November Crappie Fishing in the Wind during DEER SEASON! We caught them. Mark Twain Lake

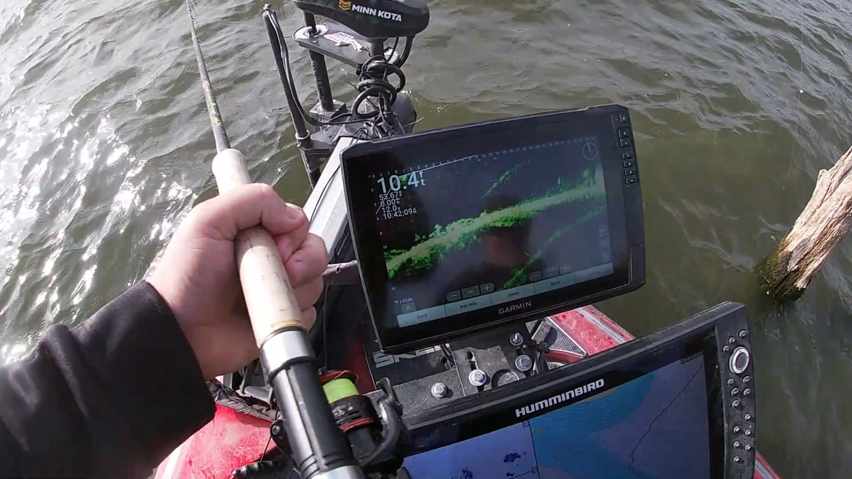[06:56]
Pretty much right down in there. Here, I can scan over and get a better look at me. Yeah, let's get a better look. Right down there at the bottom, we're in about 10 foot of water here. They're right down there on the bottom. That's where all these fish have came from. And you know, Keith and I have been moving around. We fished into Spalding there, and the fish were not aggressive. Now we've moved out to the main lake, shallower, and these fish were really aggressive. As you've seen, we got 7 or 8 in the box, I think.